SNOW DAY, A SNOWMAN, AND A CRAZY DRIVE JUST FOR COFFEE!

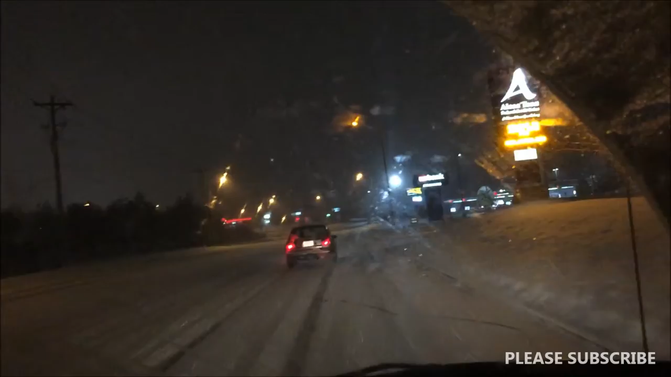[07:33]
We had to go, like, five miles per hour just to make it home. It was awful. Well, anyways, I just wanted to show you our little ride. Look, we're almost to Duncan, but guess what? I don't see a light on.